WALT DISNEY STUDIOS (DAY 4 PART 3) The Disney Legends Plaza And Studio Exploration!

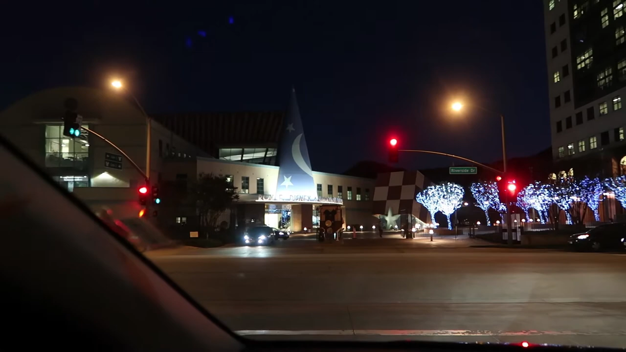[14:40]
disney animation building right over there with the sorcerer hat and it looks so cool and i've seen it in pictures but i've never seen it in person but it's so pretty